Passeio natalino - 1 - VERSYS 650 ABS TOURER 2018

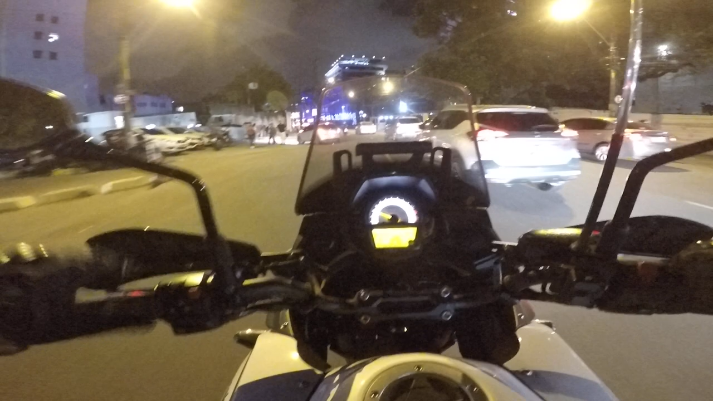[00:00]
Continuando o nosso passeio aqui em Recife, no trânsito pesado.
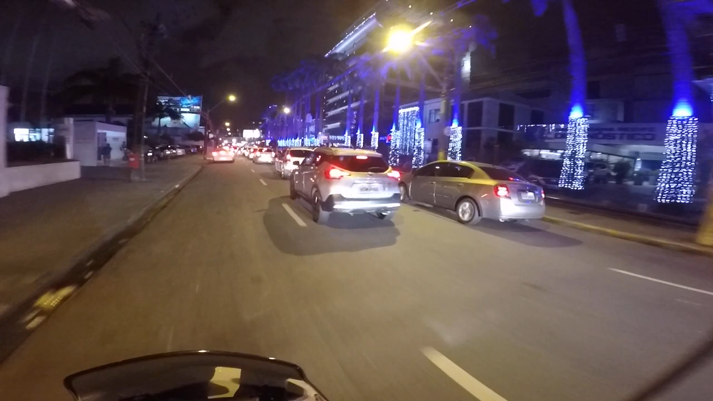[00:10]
E vamos lá. O bom é que tem uma decoração bonita para ficar observando enquanto o trânsito tá parado, não é não? Gostei. Olha na frente, tem até uma cascata de luzes.
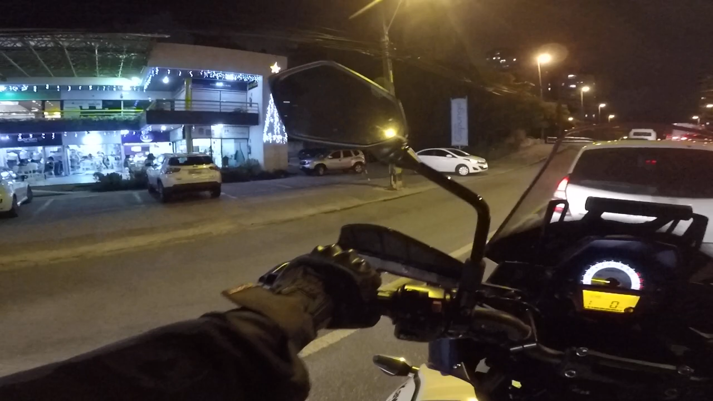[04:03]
Estamos no Beira Rio. Olha que massa.
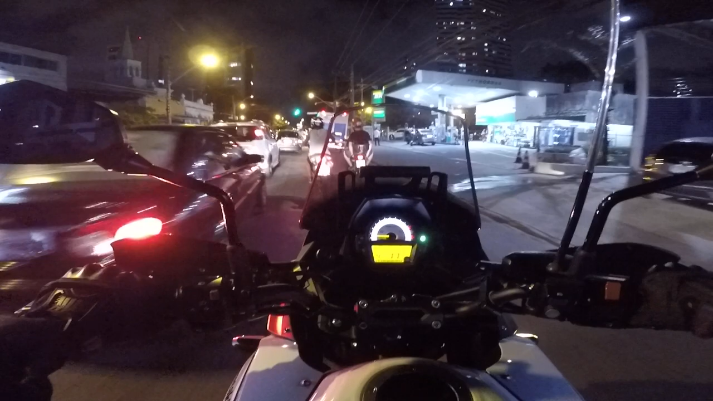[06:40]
E aqui estamos no bairro da Madalena.
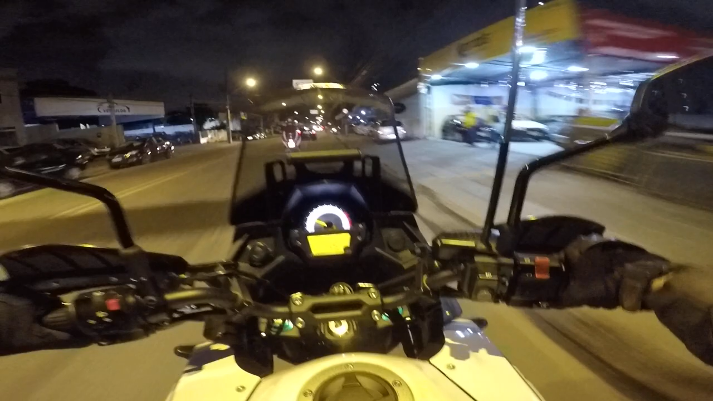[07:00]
Aqui tem um monte de agência de veículos usados. Inclusive o meu eu comprei por aqui, nessa rua.
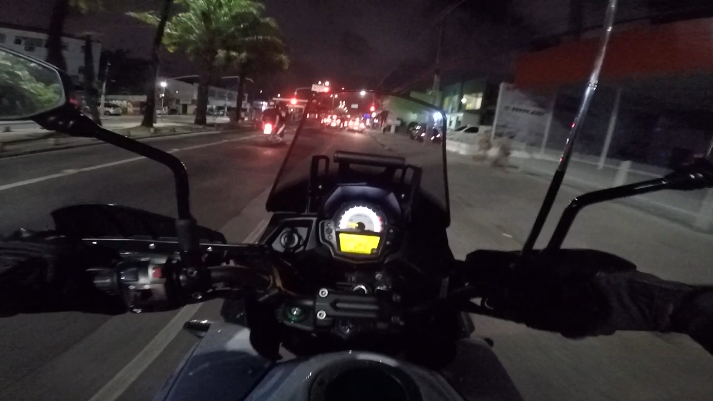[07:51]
Aí quando o giro cai, você diminui a marcha. Ainda assim, toquei no freio bem de leve, no freio traseiro. Já ia dizer que não toquei no freio. Não, tava com o pé no freio. Aqui é a Avenida Caxangá. Passeio noturno em Recife. Mas o trânsito tá pesado.